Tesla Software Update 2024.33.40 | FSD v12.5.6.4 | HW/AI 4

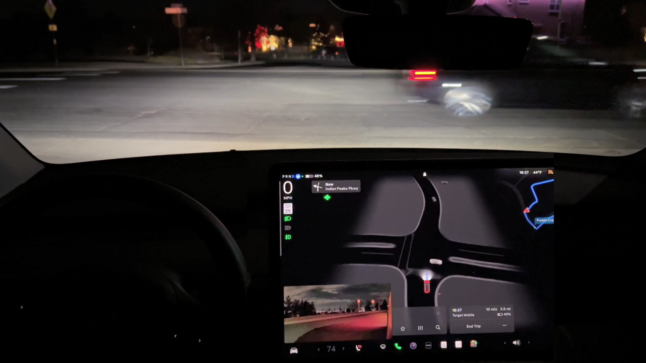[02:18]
full stop here no cross traffic we did uh did wait ever so slightly for that one car there
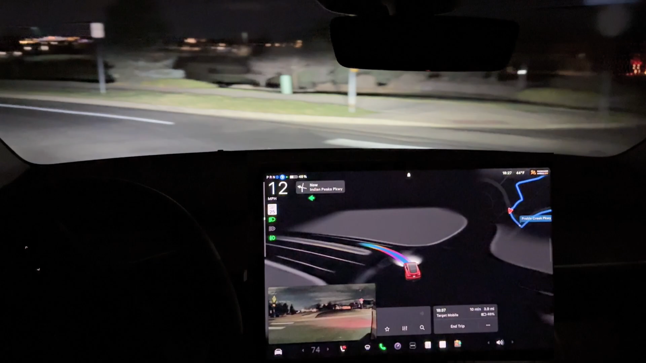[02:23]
and pretty smooth less left turn now
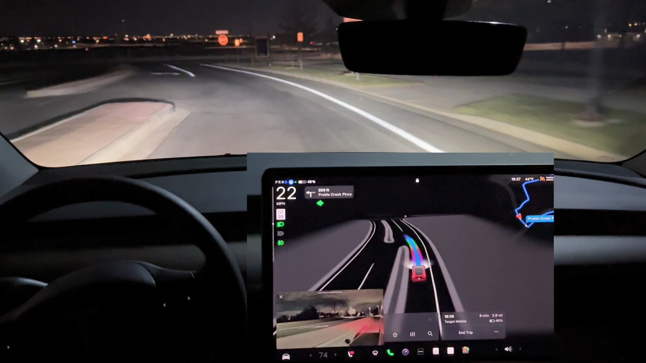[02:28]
transitioning over into the left-hand turn lane this is a stop sign here so it does need to come to a full and it's a stop
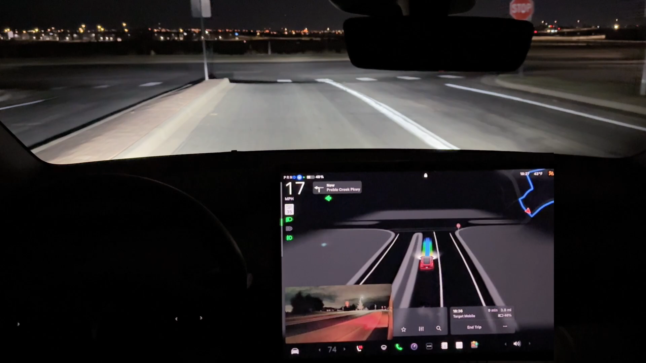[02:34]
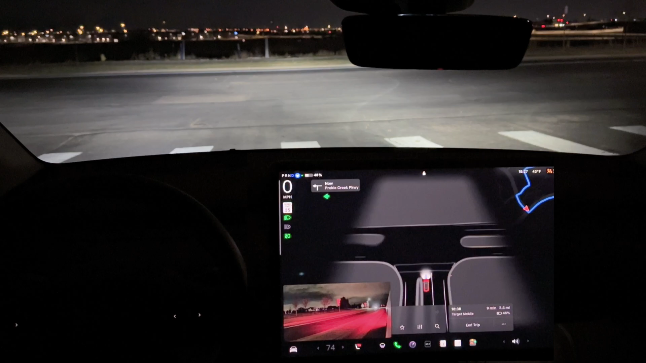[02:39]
full stop down to zero no cross traffic it is clear for it to go right turn signal does come on
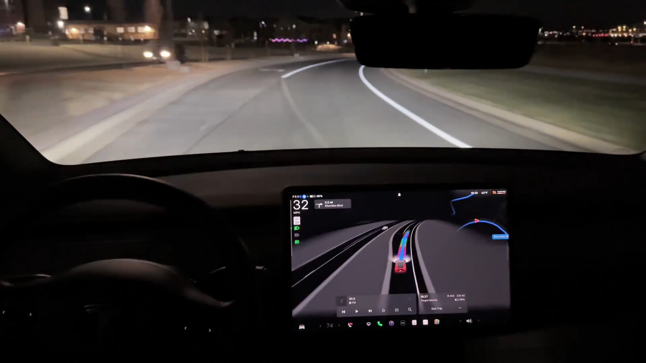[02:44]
approaching a red light so it's going to treat it like a stop sign now the light turns green should roll right through this is slowing down significantly but is rolling through properly excellent job transitioning over like into this left-hand lane this is something that the fsd has been doing to me this lane ends immediately
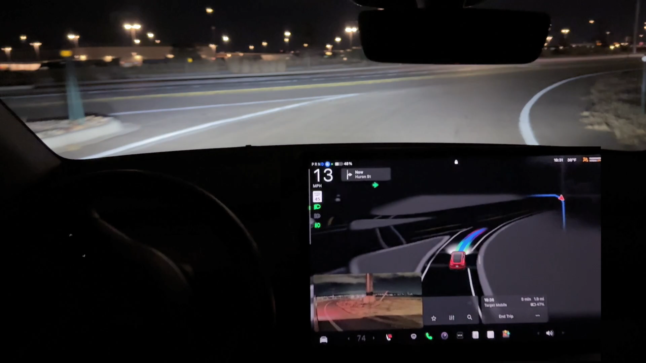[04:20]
right turn signal comes on we are going to be yielding um to some cross traffic here it is entering this turn lane here at the stoplight no traffic coming up there one car coming up so it needs to take it quick there is no warm-up lane it did kind of get in front of that car just a little bit you can see if i put
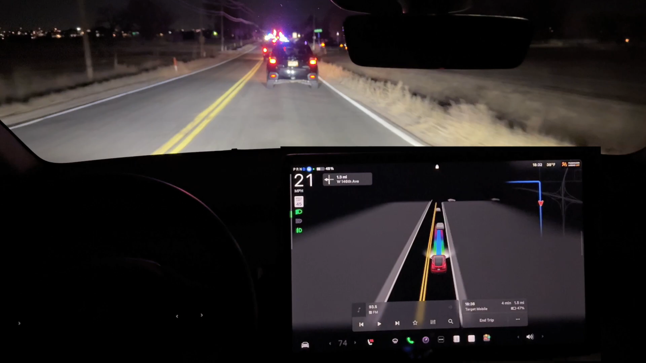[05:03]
okay so we do have a bit of a slowdown here so cars are slowing down in front of us and we also have uh emergency vehicles it looks like the road is closed so we're gonna have to go around this little detour here so it'll be interesting to see what the fsd does but i am going to be extra cautious taking over we do need to turn right here um and follow traffic we do see the
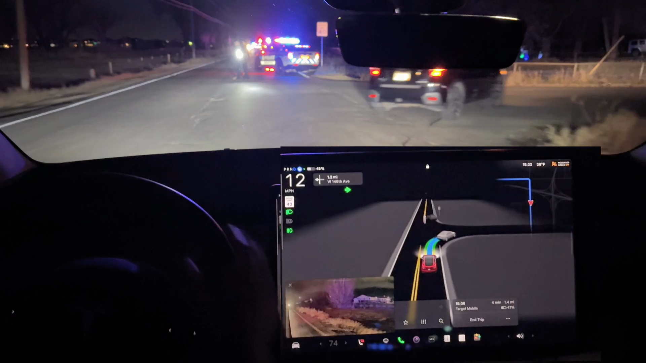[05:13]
police officer and immediately i did not have to take over fsd was smart enough you can see on the navigation it wanted me to go straight that is so impressive no hesitation at all uh i do think it was following the lead car some but the only thing there was a police officer standing there with flashlight uh kind of flashing the uh flashlight at us uh telling us to turn this way so excellent job by the fsd i mean that was incredibly impressive now you can see the nav
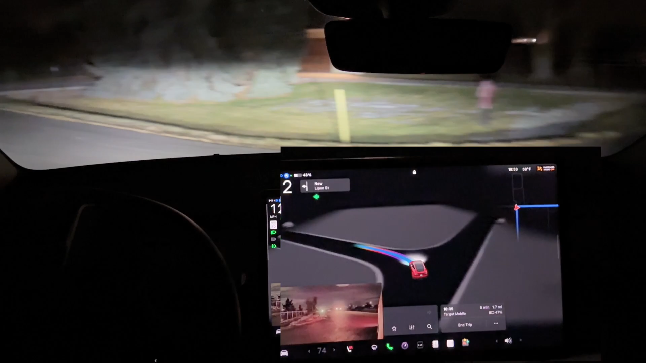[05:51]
has updated itself after that fsd maneuver there and it has rerouted us to our destination still kind of following all this traffic that's being rerouted um because of some sort of uh emergency event happening on the road there that is incredibly impressive um even though it was following a lead car i do want to try that again um without a lead car although it might be challenging because that is a pretty heavily trafficked road there um but wow was that incredible now so you can see that we are um slated to go straight through this stop
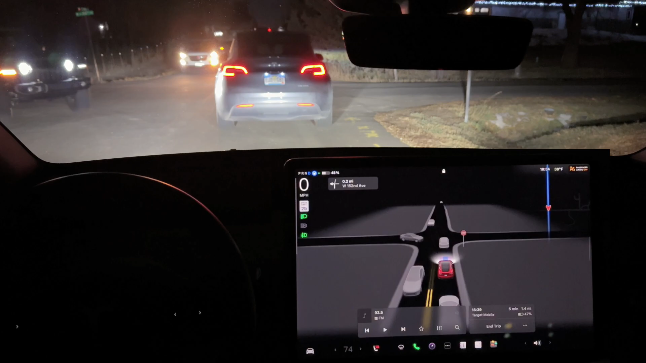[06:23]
sign um i believe this is only a two-way stop uh we could get back out to the road i believe by turning right here looks like an accident waiting to happen this car in front of me almost crept forward fsd definitely being cautious here still being cautious once more
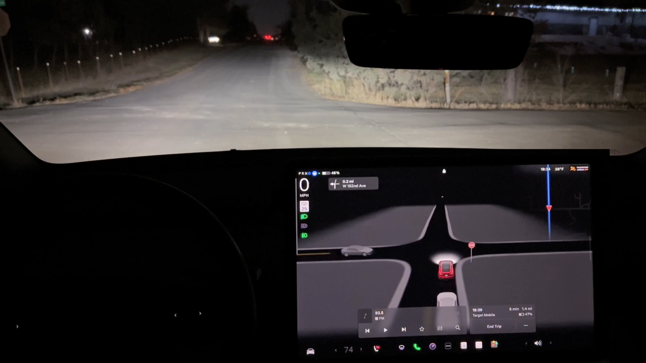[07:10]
and it looks like we are yielding to the cross traffic over here um on this section of road so there is still a heavy flow of traffic here no turn signal so you can tell that the fsd is going to go straight but because we're getting this heavy flow the turn signals are coming on late now the fsd has a gap and it does end up taking it that was probably the longest i've sat at a four-way or a two-way stop sign uh with fsd
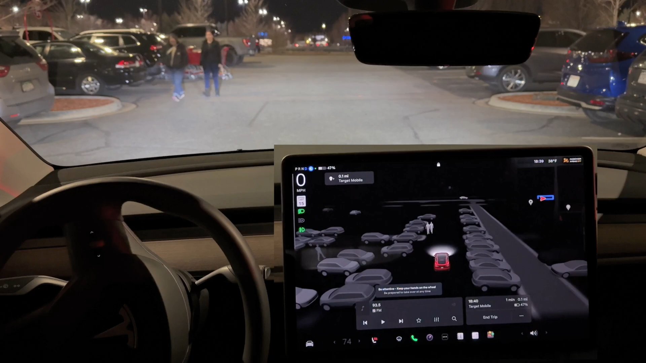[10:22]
oh man i just took over and i think it was going to park i just tapped on the accelerator pedal it looks like on the nav that it's going to kind of make a little u-turn up here and i want to see if it's pulling into a spot
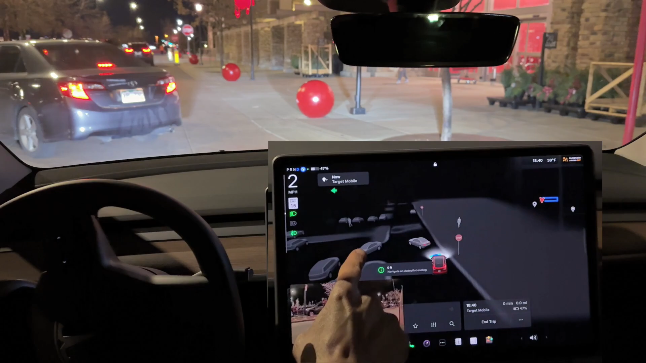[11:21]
left turn signal still is on so we're just kind of replicating where we were
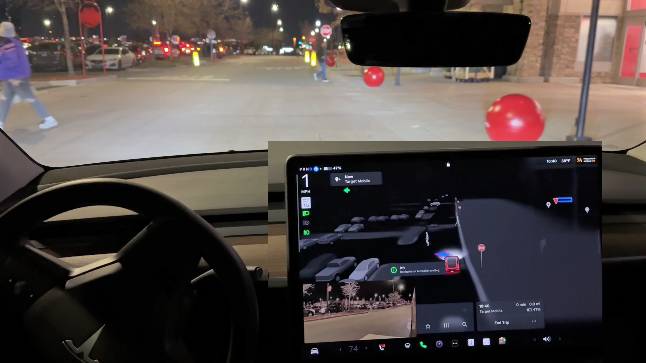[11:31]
it says navigate on autopilot ending in zero feet so it's making that left hand turn there's still those two spots right there it's waiting for this car in front of us that's backing out
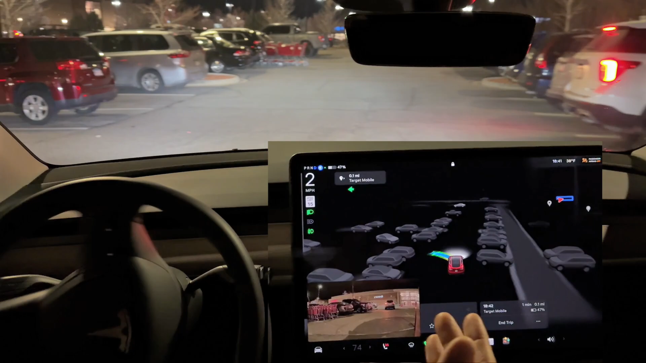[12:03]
this it's still thinking oh my gosh and it's pulling into this spot pulling forward into the spot i have not touched anything no nothing by me
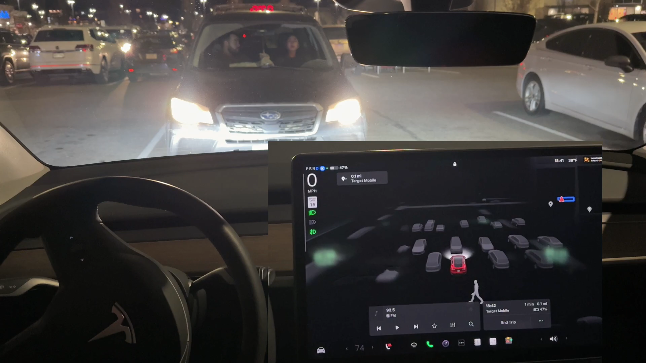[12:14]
it's full pulled completely into the spot let me pull up the cameras for you guys so you can see that we are you can see the two sidelines here fsd